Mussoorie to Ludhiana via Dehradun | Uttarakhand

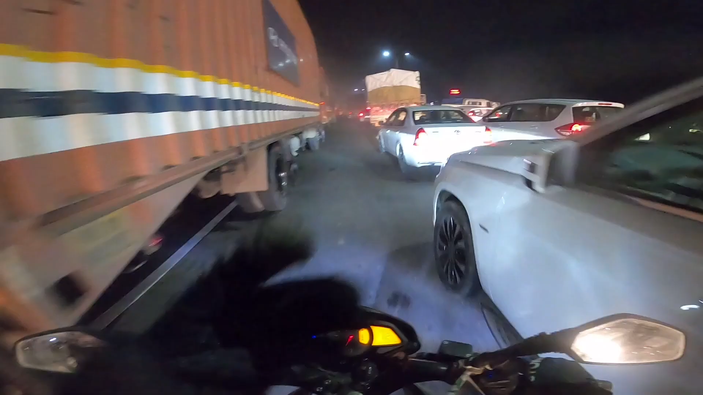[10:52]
इतना ज़्यादा रश इस रोड पे, मुझे खुद समझ नहीं आ रहा कि इतना रश कैसे हो गया यहाँ पे। बस तो गड़बड़ हुई है यहाँ। ओहो शिट।
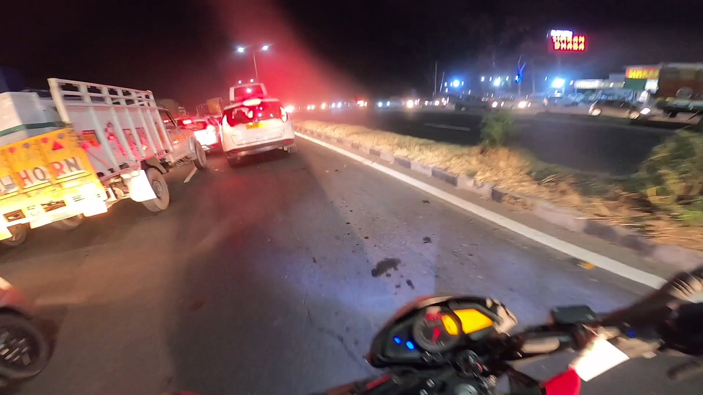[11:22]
साइड से निकलने की कोशिश कर रहा हूँ मैं अभी।